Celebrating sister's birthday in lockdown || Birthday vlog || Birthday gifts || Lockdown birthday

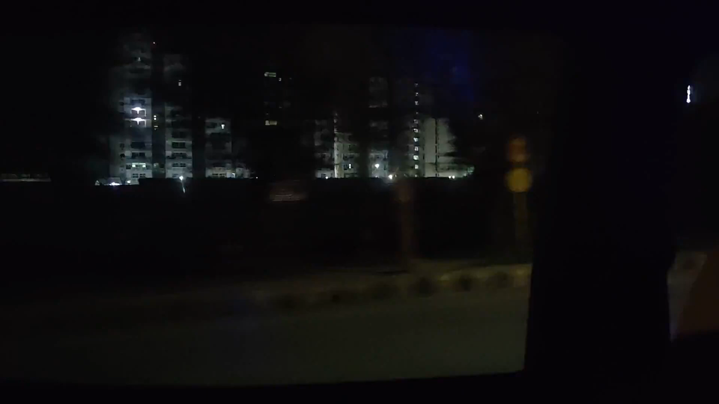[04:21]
और रोड पे कोई नहीं दिख रहा है क्योंकि 2 बज गए हैं और वैसे भी लॉकडाउन है।